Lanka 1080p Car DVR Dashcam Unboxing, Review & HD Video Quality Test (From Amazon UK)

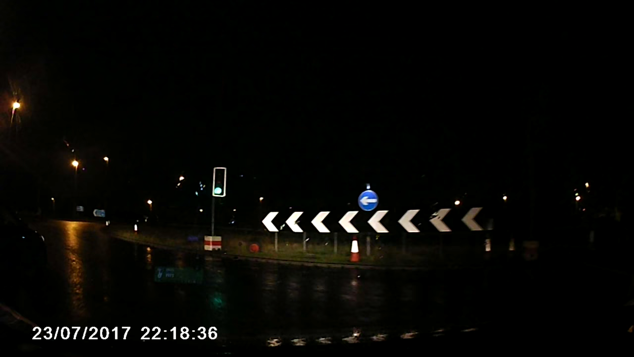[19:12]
switched and stops when you turn the ignition off when the power goes off to it so I don't I've literally not had to touch it apart from when something's happened and I've had to copy the file off which has only been about three four clips I've had to copy off it and that's just for putting things on Facebook going oh look at this stupid driver here I may actually start putting them onto YouTube as well just so everyone can see how stupid some people are but overall yeah I'm pretty happy with the
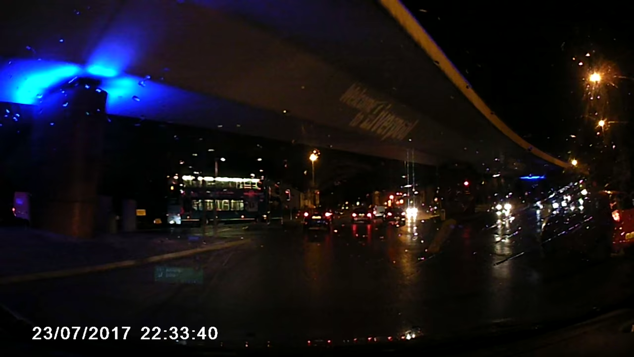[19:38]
purchase I may look to invest in a more expensive more I
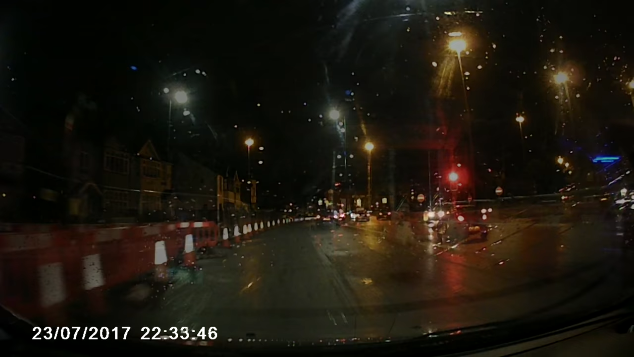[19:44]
don't want to say more featured but a better nighttime video quality one because that's really where this is lacking but night vision is quite a struggle for a lot of things and it is color night vision as well a lot of cameras tend to be black and white for night vision and use infrared LEDs but no that this does a good job overall if you're looking at purchasing a dash cam just for average use most people are going to be really happy with this and I recommend it yeah so thanks for watching if